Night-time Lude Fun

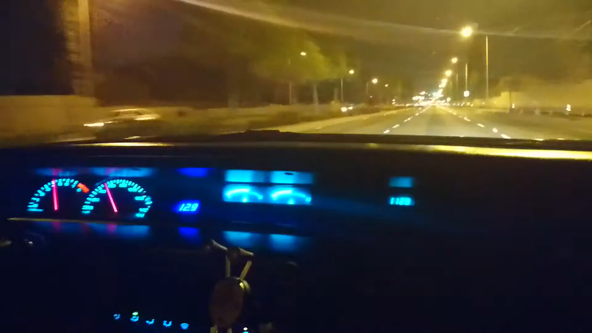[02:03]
Someone's smiling. I got you. No, it's okay. I'm recording the front now, the gauges.